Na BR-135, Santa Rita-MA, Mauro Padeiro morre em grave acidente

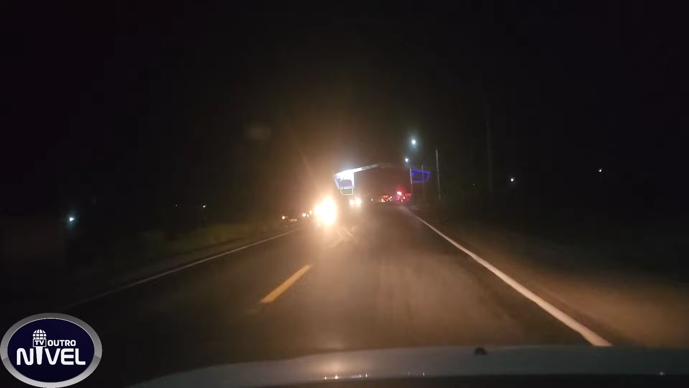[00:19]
noite triste Informação de que um acidente ia acontecer agora há pouco, por volta aí das 19h30 E pelo visto, está confirmado aqui o acidente, logo aqui na entrada da cidade de Santa Rita,